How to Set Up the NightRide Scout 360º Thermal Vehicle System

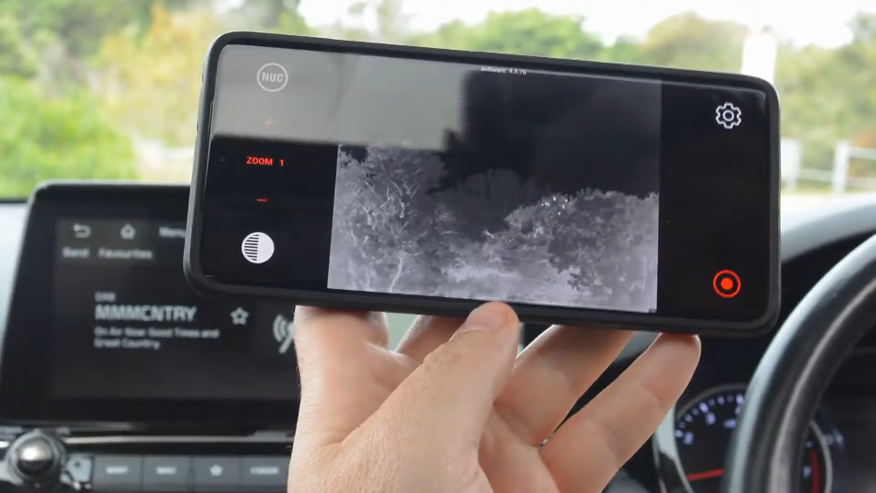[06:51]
With your remote, you can give it your turns, and see everything that's going on.
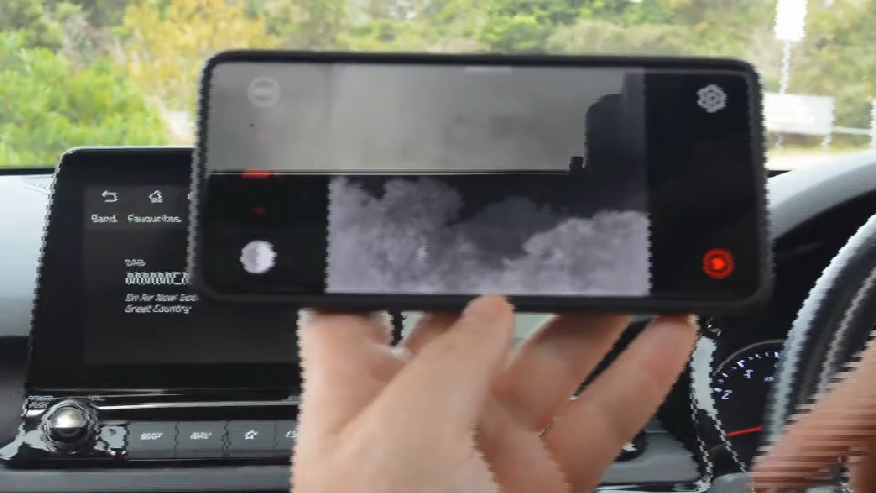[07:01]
Once you're on the app here, it does have a few extra features, so you can, through this, control your zoom.
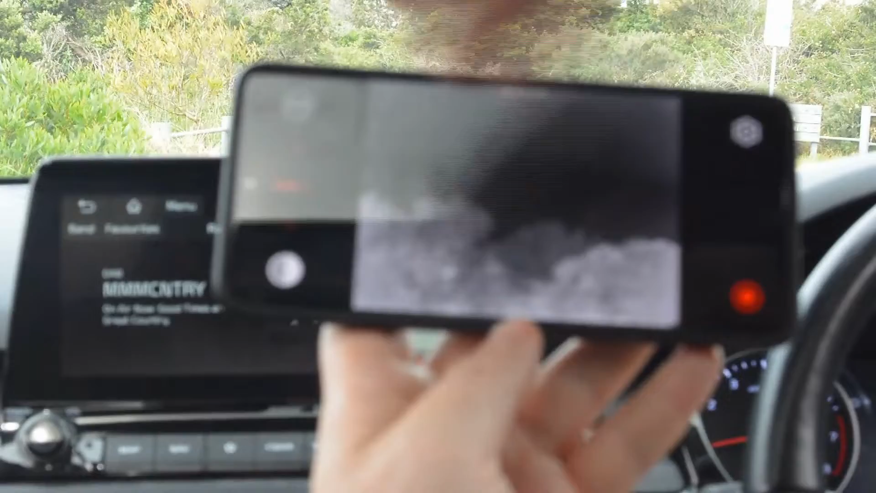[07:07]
This is unlimited, but keep in mind, the more you zoom in, the more pixelated the picture is going to become.
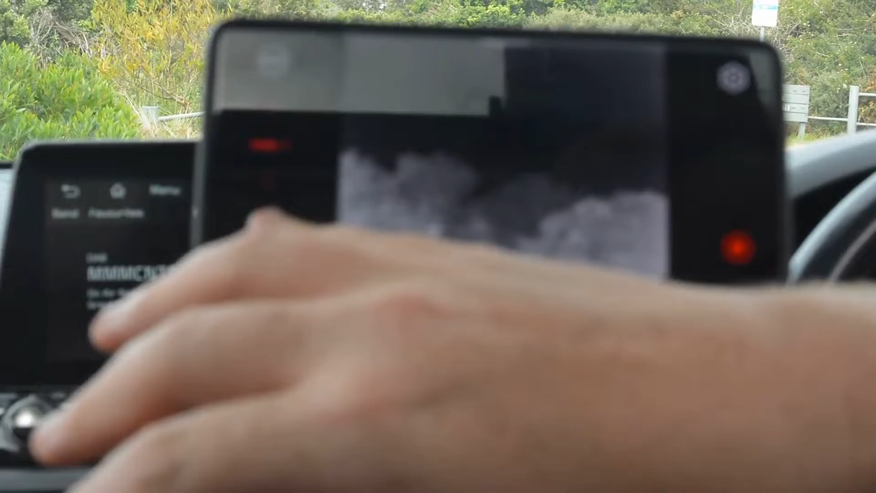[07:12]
See a little bird down on here. We've also got your color palettes, so you can run through those.
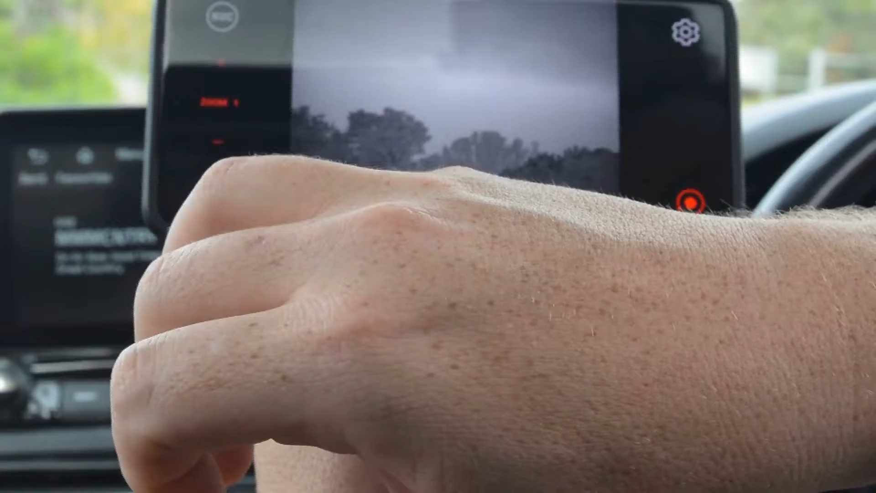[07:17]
And you see, this is going to help with the calibration of the unit, and you've also got your recording function down here. Tap on that. It's going to start your recording.
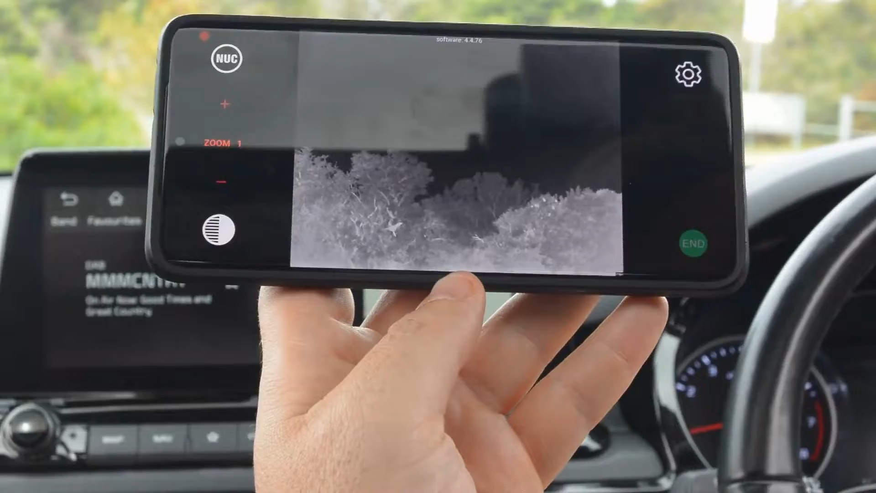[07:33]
You've also got settings up here. Click on that. It'll take you through to some more in-depth settings for the unit. There you have it. That's your Wi-Fi connection.